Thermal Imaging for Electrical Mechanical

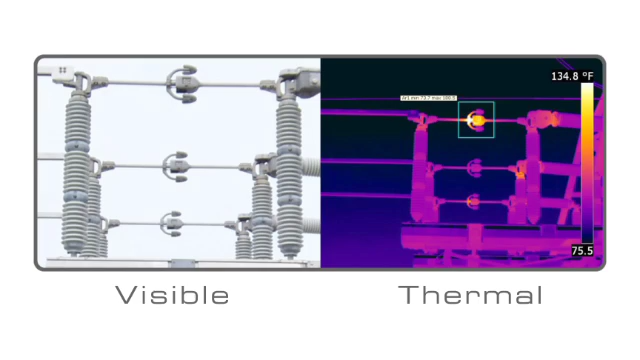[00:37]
On screen: scale top 134.8°F
and FLIR infrared cameras find these hotspots faster and more accurately than any other predictive maintenance technology.
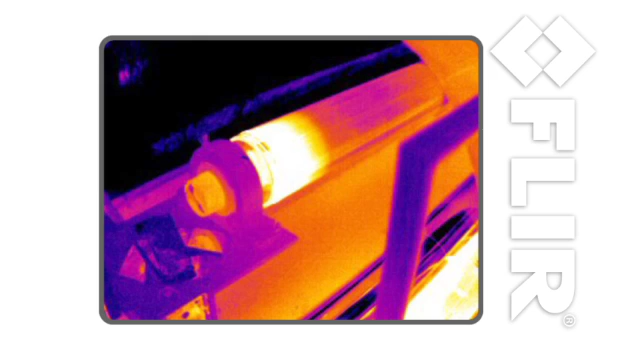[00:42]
A FLIR infrared camera is a thermal imager. It makes pictures from heat, not light.
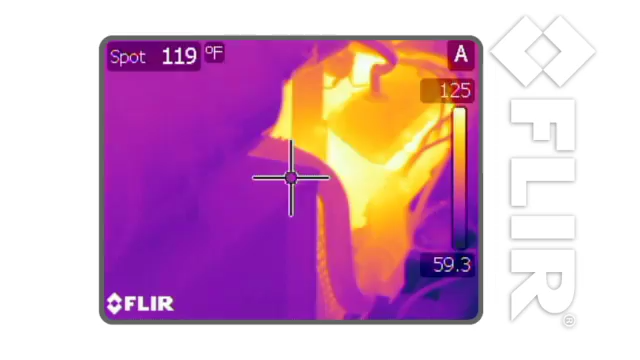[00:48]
On screen: spot 119°F
This means you can accurately measure temperatures while staying at a safe distance from energized or moving equipment. No other predictive maintenance technology gives you this capability.
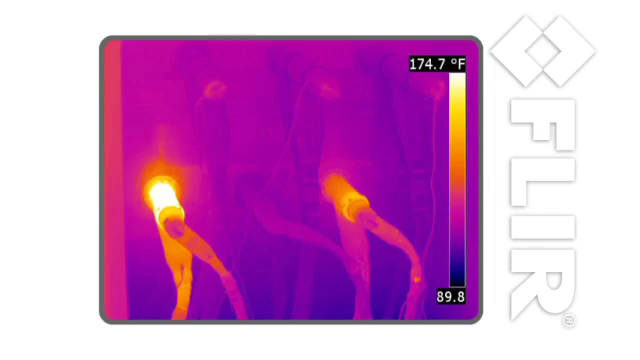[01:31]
On screen: scale top 174.7°F
Thermal imaging is great at finding problems in mechanical equipment too,
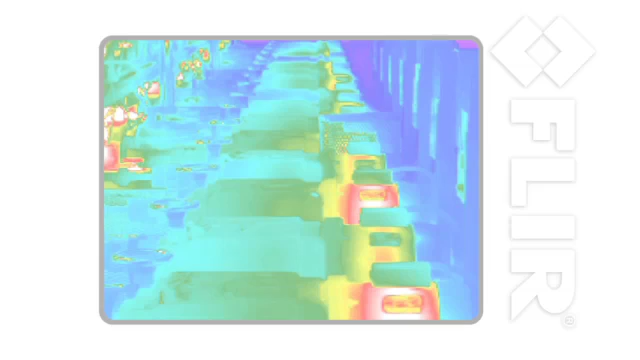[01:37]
including motors, bearings, just about anything you can think of that involves movement or friction.
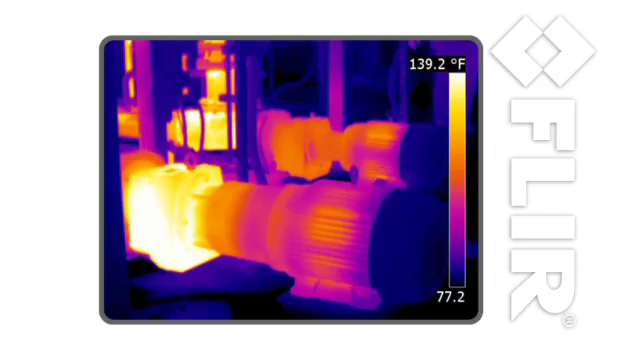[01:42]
On screen: scale top 139.2°F
If it's about to quit, it's probably heating up first.
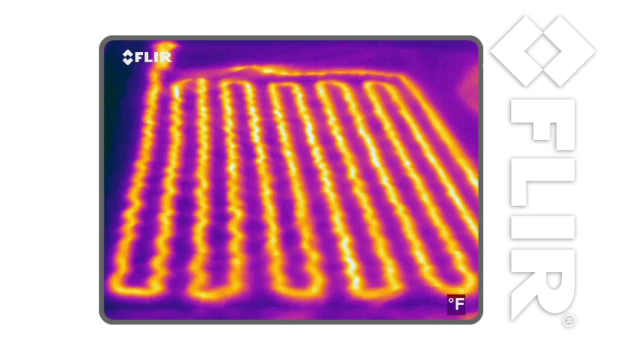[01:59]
You can also use FLIR cameras to find HVAC problems, roof leaks,
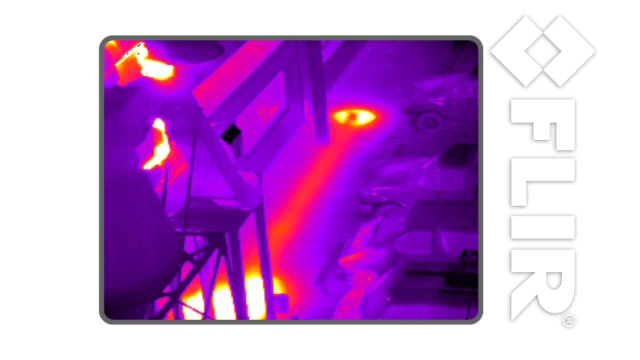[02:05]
steam distribution problems, damaged insulation, and water damage.